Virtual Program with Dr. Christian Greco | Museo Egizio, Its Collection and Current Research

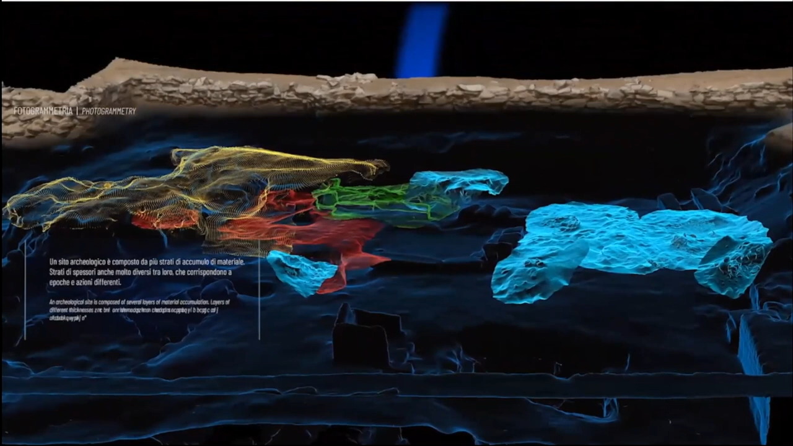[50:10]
So it was buried just outside the shaft. And the shaft, you know, is the link between the realm of the living and the realm of the dead.
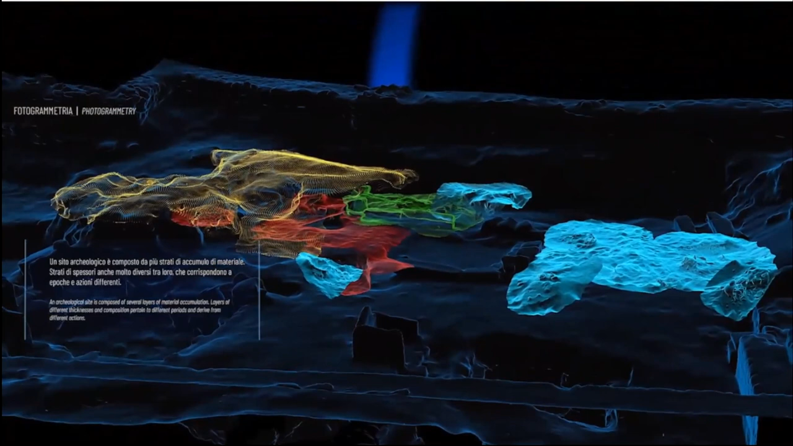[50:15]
In going down, you go to the burial chamber.
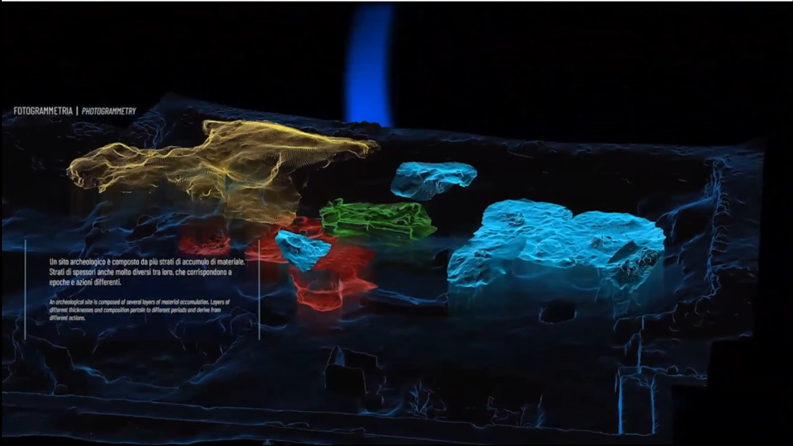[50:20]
And you separate or you give a new space to the disease. The necropolis has been reused and reused during centuries.
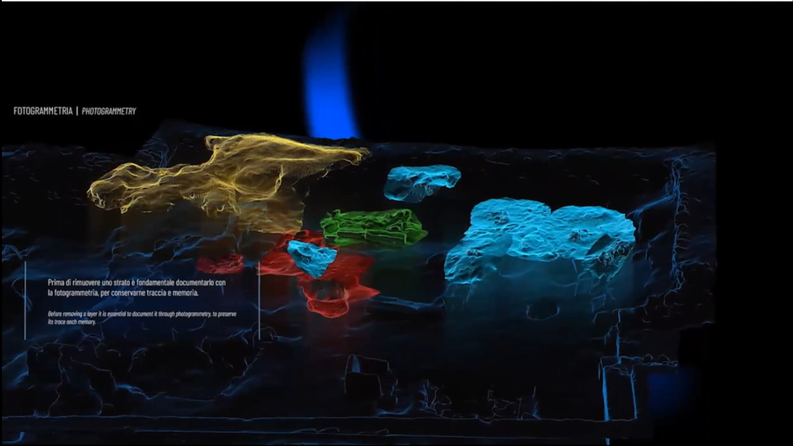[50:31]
And within one meter and a half, we have such a complex stratification of objects that we have to be so careful in the documentation so that we avoid to destroy any details.
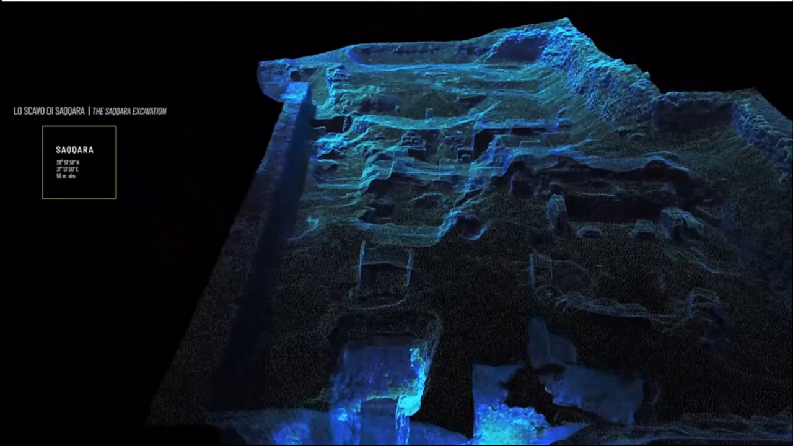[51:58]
And the name could tell us maybe who is the owner and whether there are objects in European or American music that belong to this tomb,
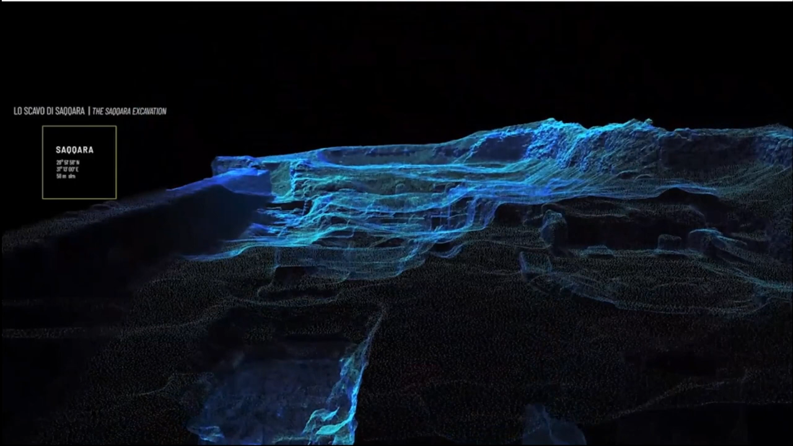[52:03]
whether we can give a background. But you see that we have found all kinds of chapels in limestone. So chapels are later in time.